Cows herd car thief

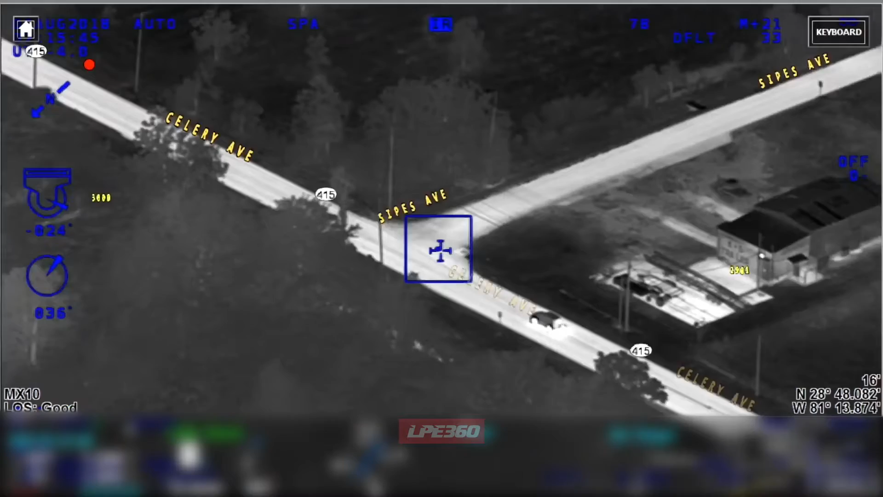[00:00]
Turning right onto Sipes, southbound Sipes Avenue. Oh, signal 4. Signal 4, Sipes and Celery. Bailout. Okay, driver's bailing, still got a passenger in the vehicle.
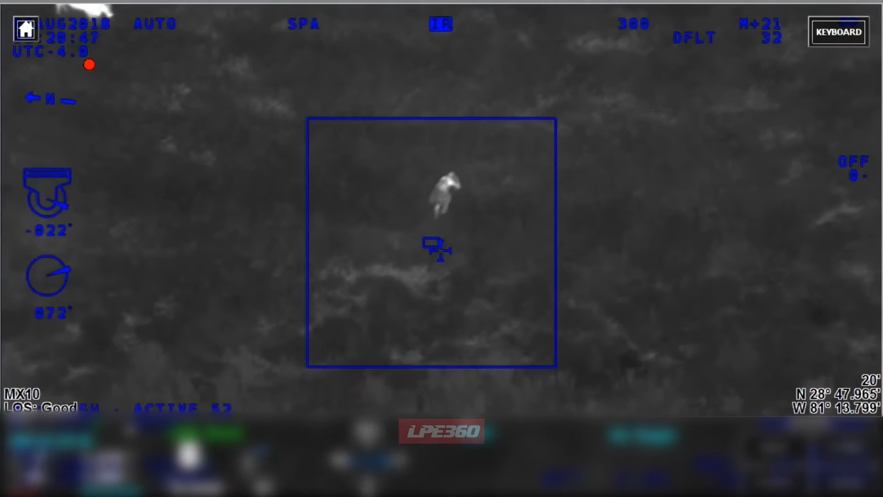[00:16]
South and east of you, actually the large group of cows is following her, for a good visual.
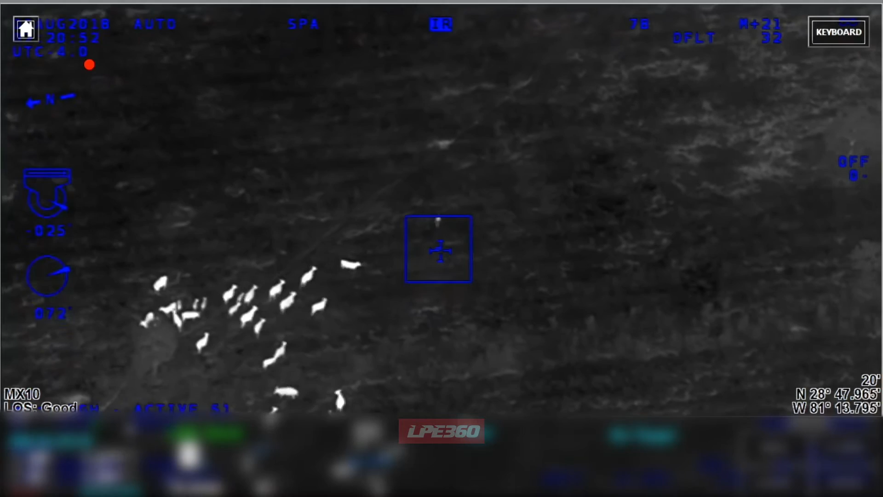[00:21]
Looks like they may attack her.
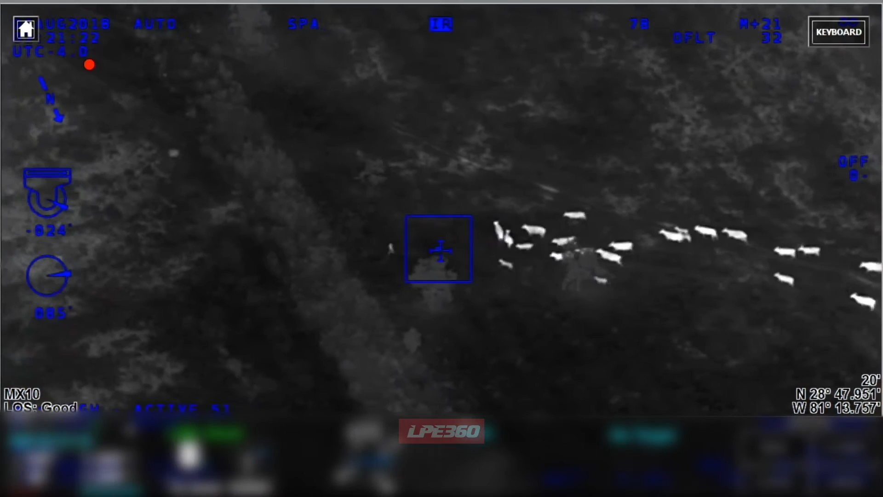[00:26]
102 alert, I'm going to give you my flashlight, you can tell me where to go from here. Keep going southeast, she's pretty far into the field now.
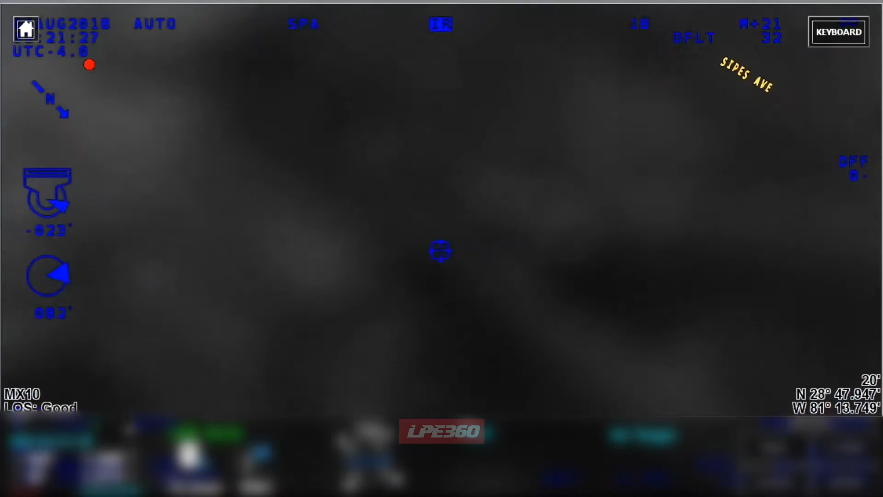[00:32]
If you see the large group of cows, they're literally following her, and chasing her.
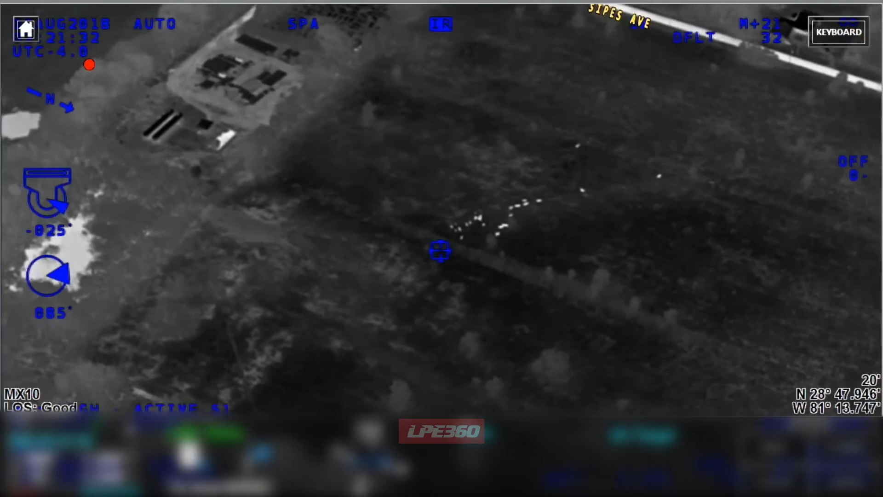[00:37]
Yeah, I'm breathing or shot?
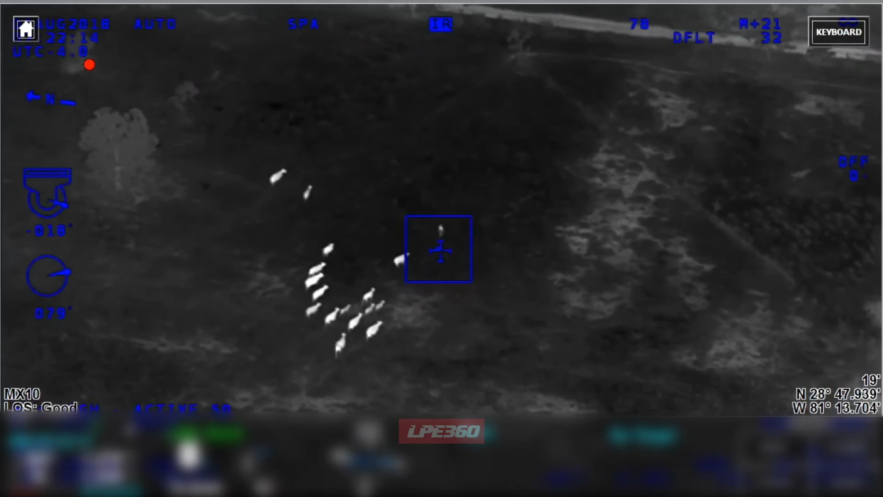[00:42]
Alright, alert, we got her lit up.
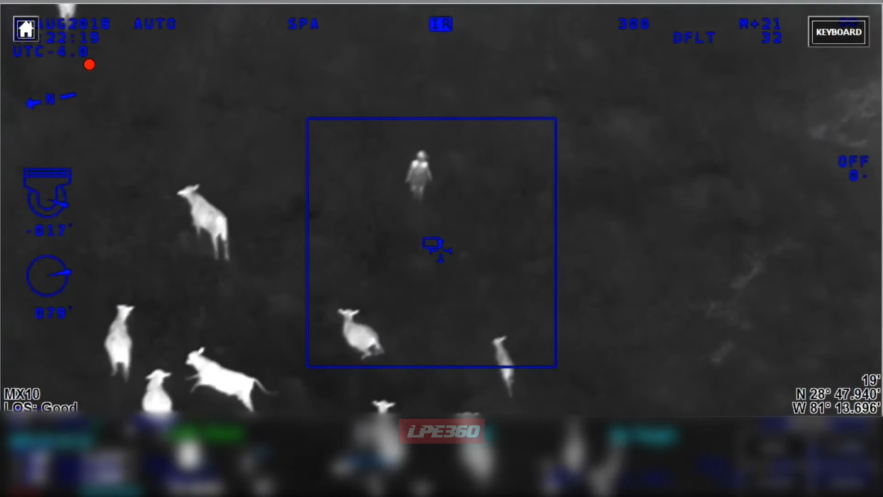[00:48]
Okay, alert, Sanford.